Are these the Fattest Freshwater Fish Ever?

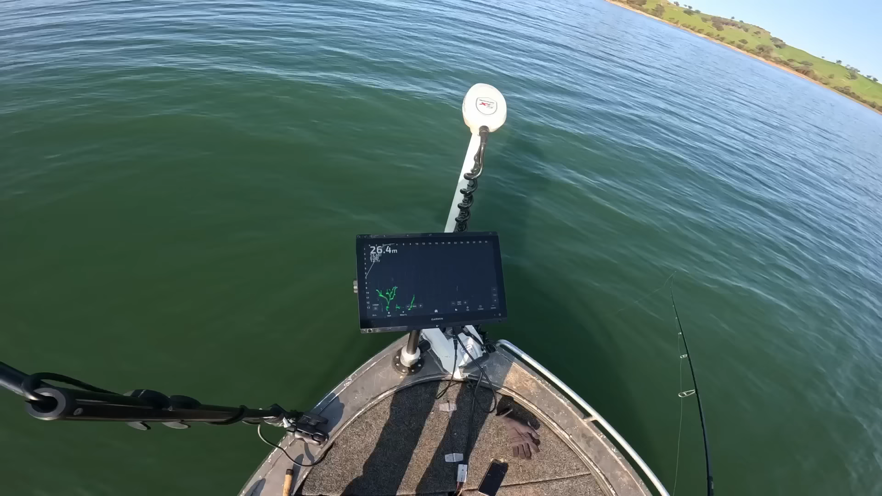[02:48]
All right, so you can see this yellow here. I just got the screen recording going. My lure has practically become one with him. Like, he's just so close to looking at it, but it's just very doughy still, and he doesn't want to eat it. He came and chased it pretty good the first time, but didn't eat it, and now he's just, I just hit him with the lure going down. So there you go, you see him, he's gone down and sat below the tree a bit further now, but that's what happens a fair bit.
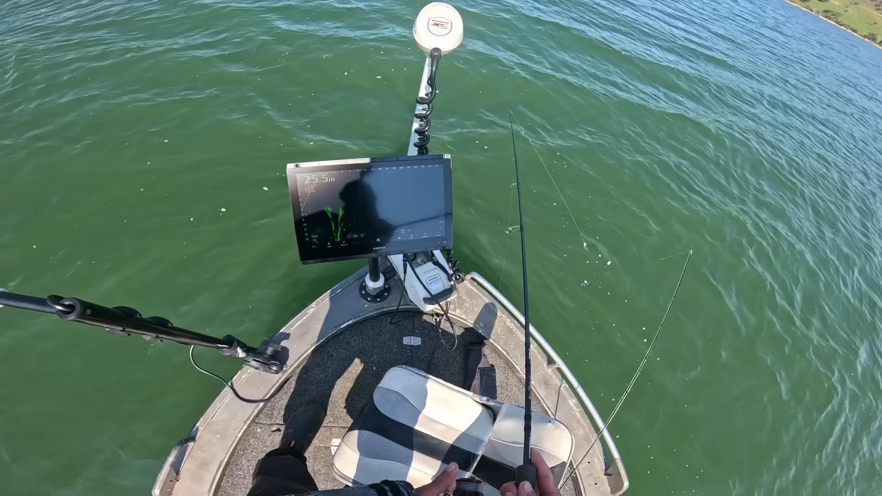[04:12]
Yep, got him. He's a big fish, this one too. Really's a big fish on the screen, so hopefully he's a big fish.
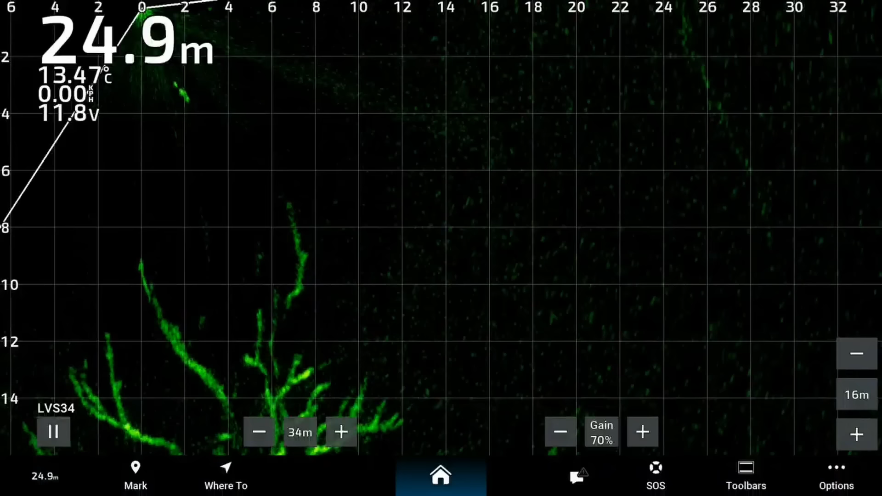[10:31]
On screen: depth 24.9 m
Wow, you would have seen that one chase all the way to the boat. Yes, another one.